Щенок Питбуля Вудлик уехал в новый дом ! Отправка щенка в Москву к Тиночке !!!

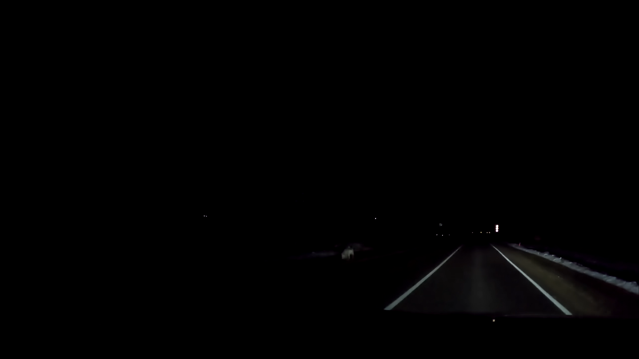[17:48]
Чуть не сбили собаку прям по трассе, охотничья с ошейниками или что.